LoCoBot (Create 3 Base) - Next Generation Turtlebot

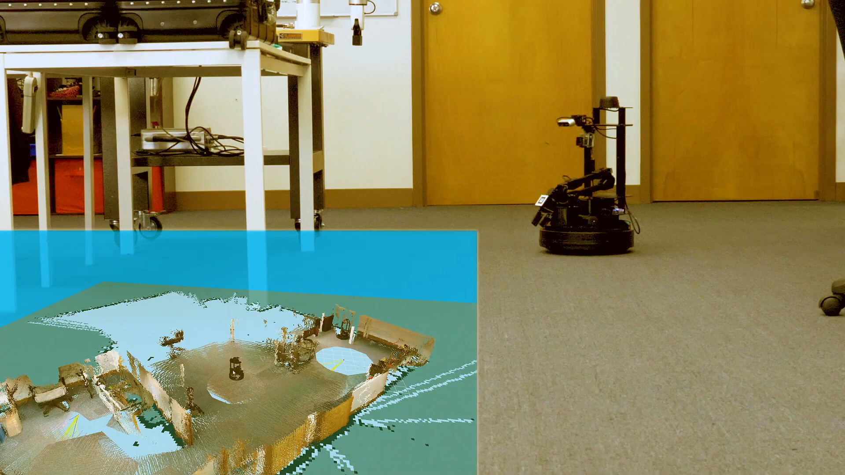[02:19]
RViz allows you to visualize sensor data, including the full 3D map with point clouds and LiDAR data.
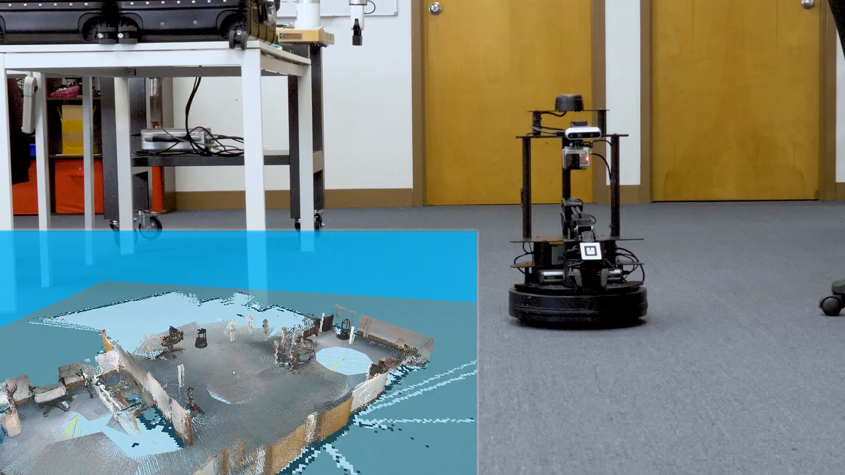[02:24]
Once your environment is mapped, you can even use the RViz navigation tool to move Locobot by simply clicking on a map.